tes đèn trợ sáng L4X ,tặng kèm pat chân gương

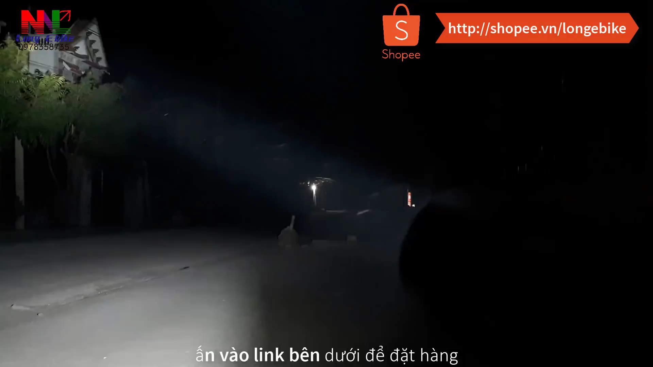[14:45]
Đây hoàn toàn là ánh sáng thực tế của cái đèn N4X nhá. Đây. Các bạn nhìn thấy cái kiểu dáng đó chưa?